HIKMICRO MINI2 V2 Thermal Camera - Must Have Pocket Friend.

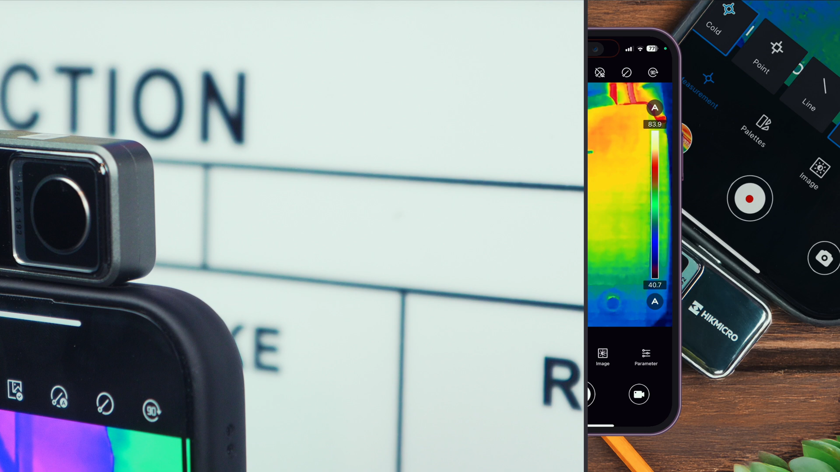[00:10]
Thermal cameras for phones let your smartphone see heat so you can easily spot temperature differences.
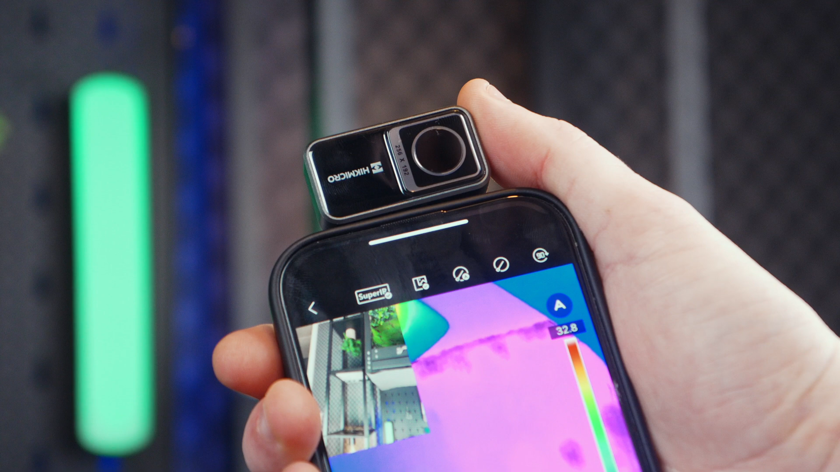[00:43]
It is compatible with both Android and iOS devices, and it just simply connects either by USB-C or an older lightning port. The unit delivers a thermal resolution of
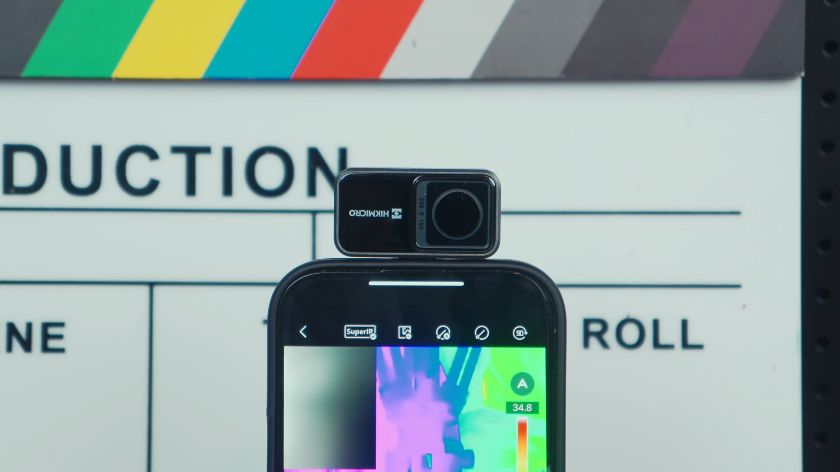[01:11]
the small box is incredibly lightweight, and barely noticeable when attached to your phone. Once plugged in and paired with the dedicated viewer app, it transforms your smartphone into a rather versatile thermal imaging tool.
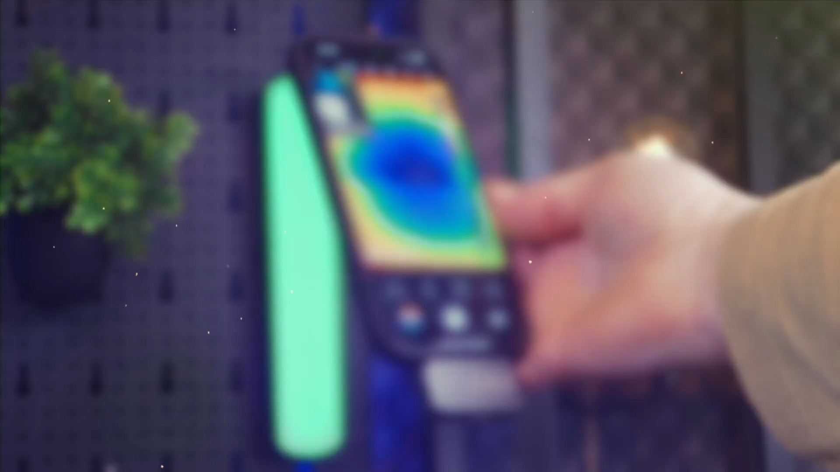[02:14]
You can easily attach it to your phone without it feeling too bulky. One of the best things about the Mini 2 is that it powers straight from your phone,
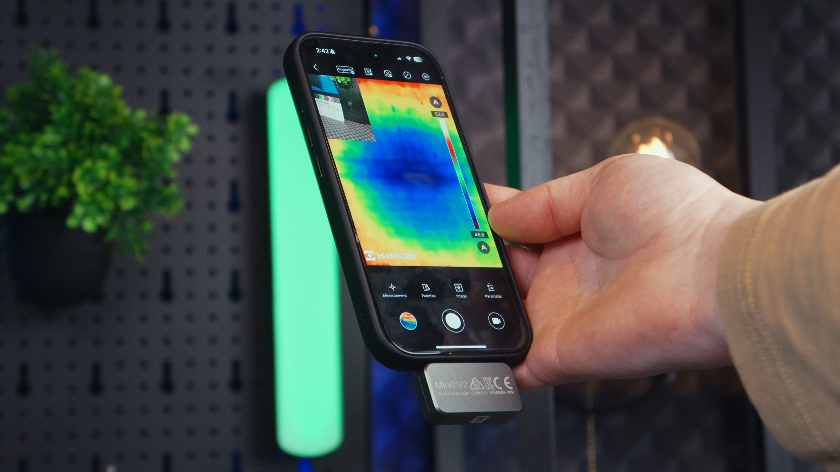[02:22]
so you don't have to deal with extra charging cables or worry about it dying in the middle of an inspection.
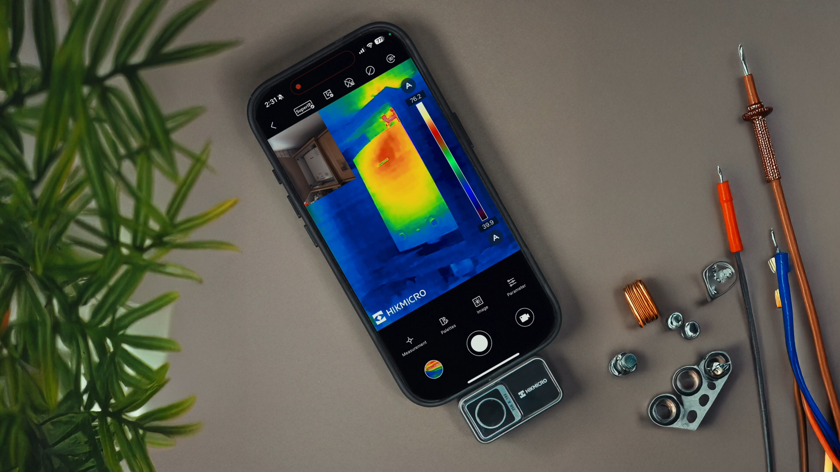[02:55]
It gives you a super wide view, which is awesome for scanning large areas like walls, floors, and building facades.
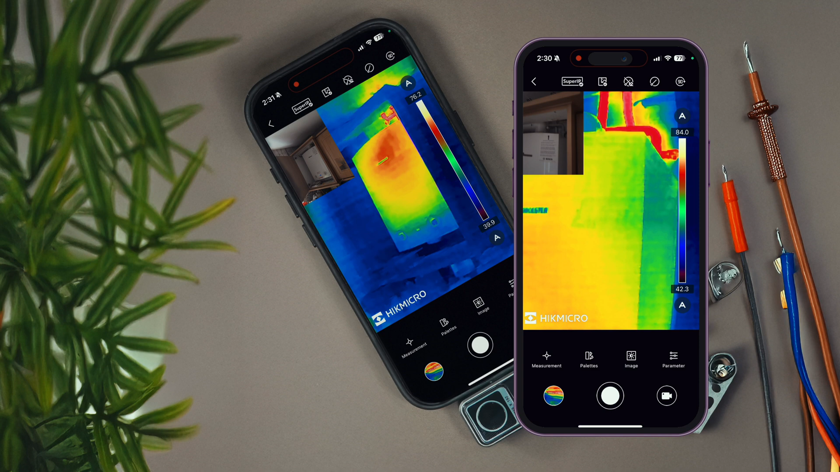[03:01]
Finding things like water leaks, insulation issues, or air leaks is so much easier. The wide field of view helps you cover a lot of ground fire, so you're not really missing anything.
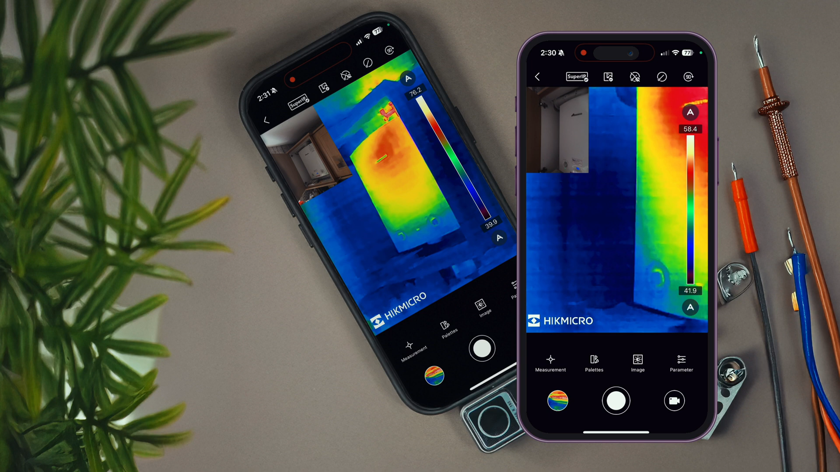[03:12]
It's really great for both big inspections and checking out smaller, hard to spot problems, and I really just appreciate how efficient it is for its size.
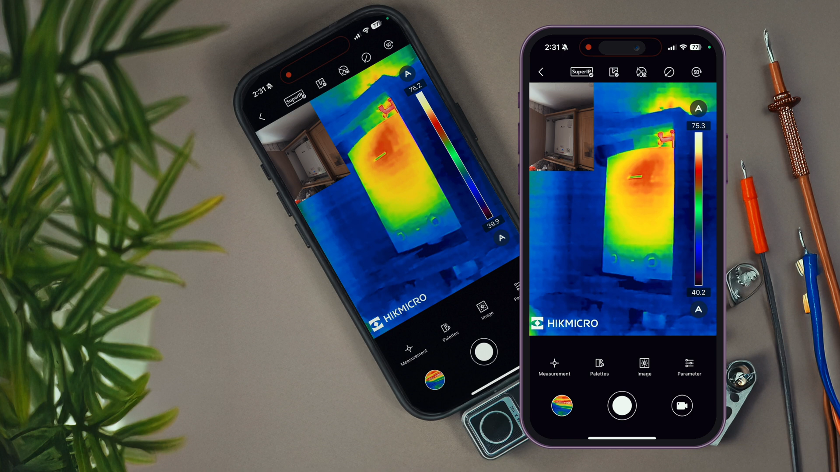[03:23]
The camera really nails temperature accuracy rather well. It can measure anywhere from minus 20 degrees
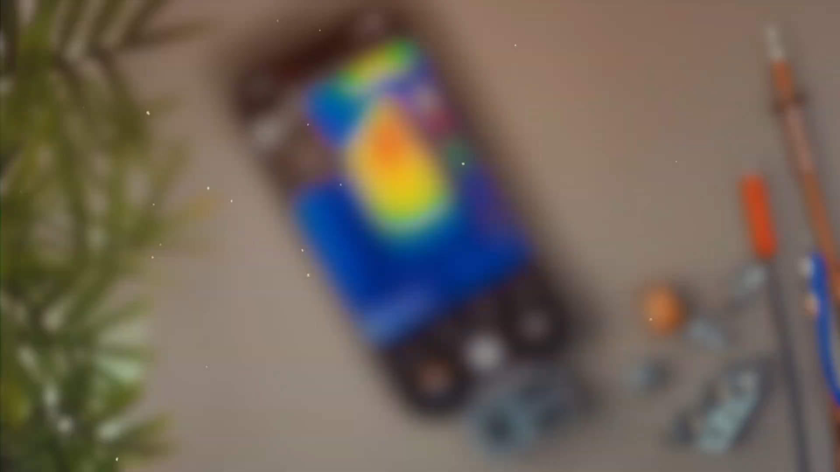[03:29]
all the
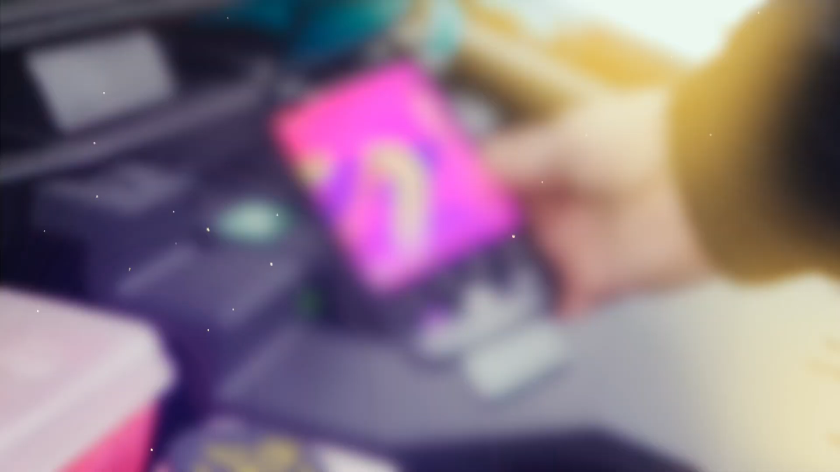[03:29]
way up to 400 with only a tiny margin of error.
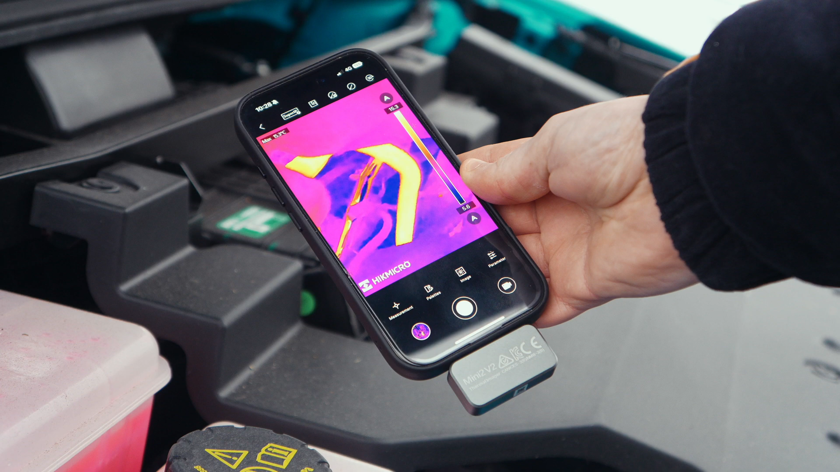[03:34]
So that's pretty impressive, and it makes the Mini 2 so much more versatile. Whether you're doing industrial inspections, or just checking for hot spots in electrical equipment, or on pipes and appliances, it's spot on. The camera comes packed with Super IR image enhancement software, and let me tell you, it really makes a difference.
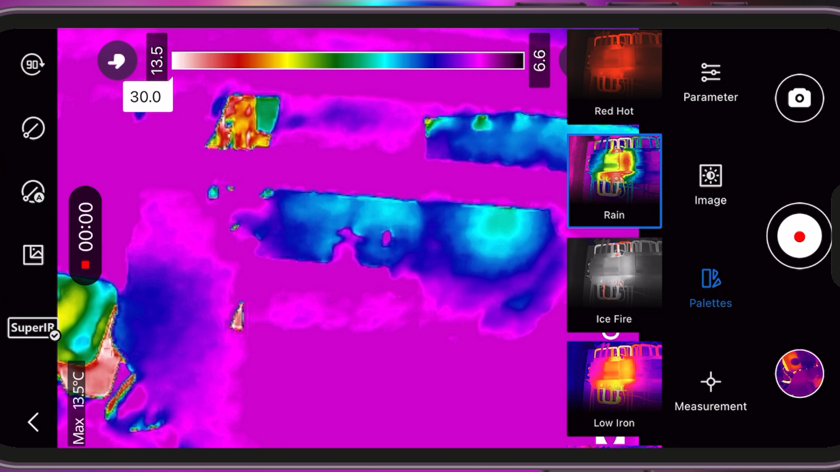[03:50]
On screen: max 13.5°C
The app's image enhancement is a bit of a game changer really.
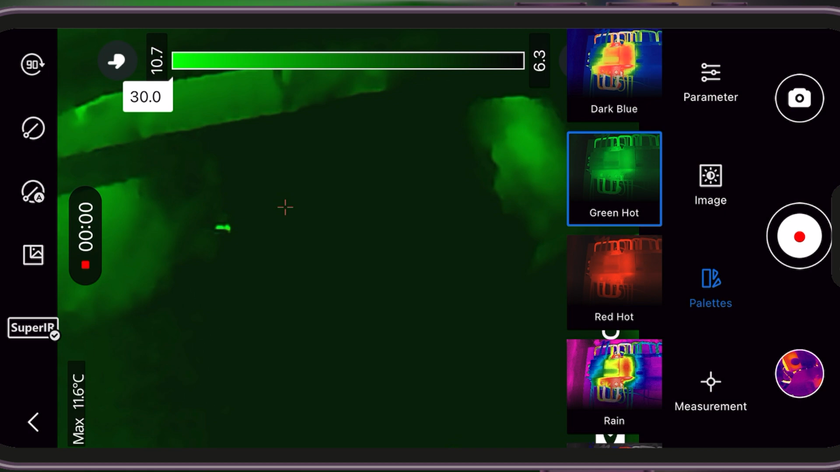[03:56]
On screen: max 11.6°C
Thanks to the super sensitive VOX detector, it can pick up even the tiniest temperature differences.
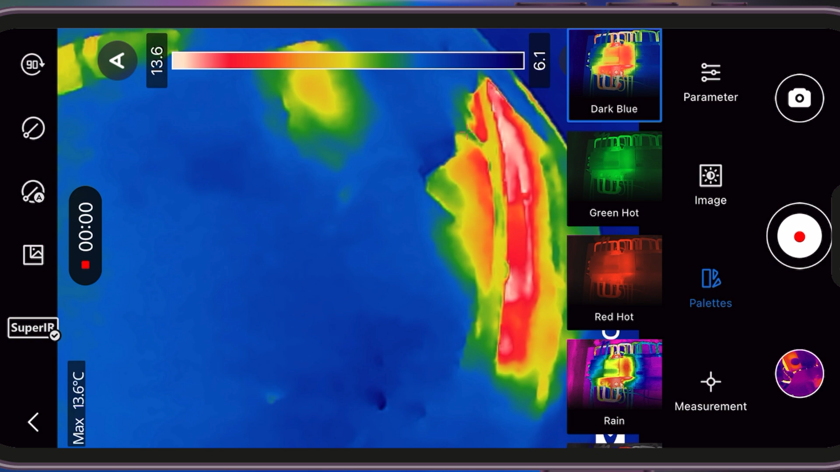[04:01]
On screen: max 13.6°C
So what does that mean in practice? Well, you get thermal images that are sharper and much clearer, helping you spot problems quickly and more accurately.
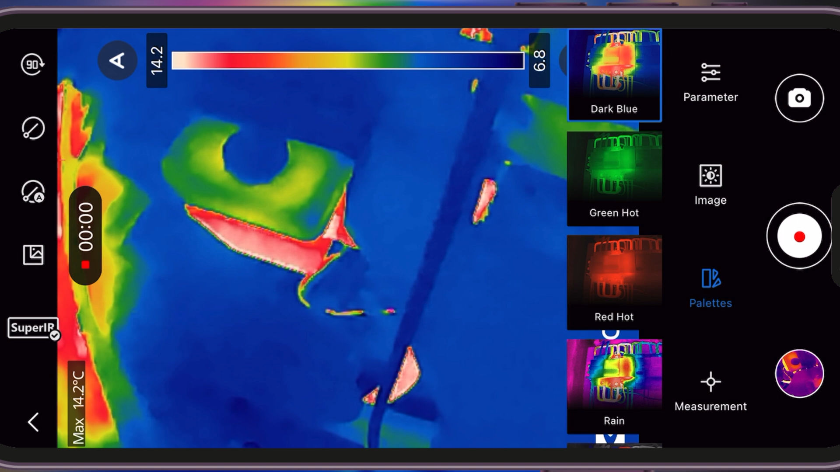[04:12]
On screen: max 14.2°C
As mentioned, with a resolution of 256 by 192, the image quality is solid enough to pick up subtle issues that might be missed by other cameras. You really see everything on the screen.